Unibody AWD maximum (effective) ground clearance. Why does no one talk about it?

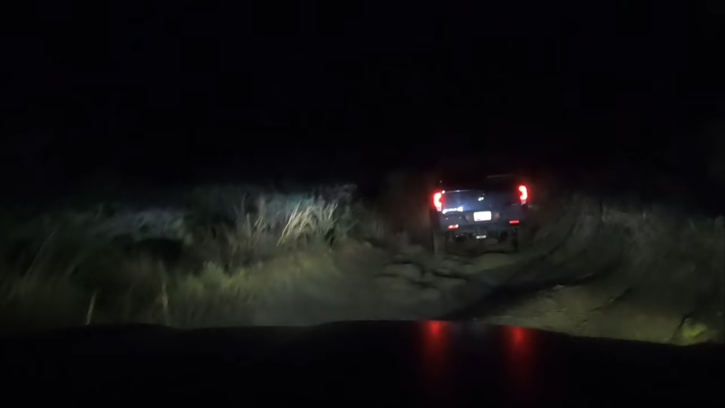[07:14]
Greg, the owner of Traxta, and my 2019 Honda Passport have his 3.5-inch lift kit.
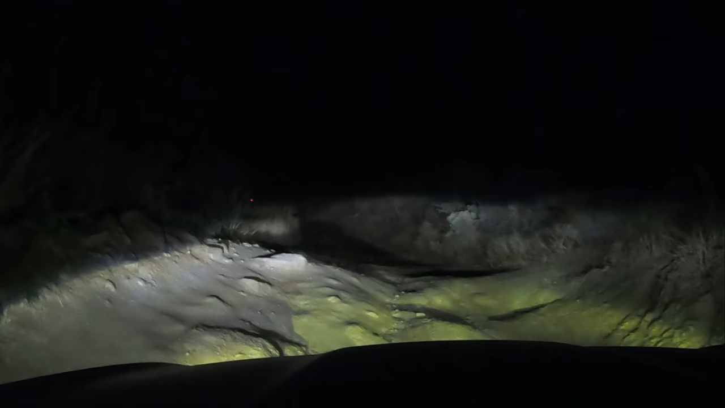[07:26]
We also have 32-inch tires, which is 2.5 inches taller than OEM equipment. Now, he fitted his 32-inch tires with something called an axle relocation kit.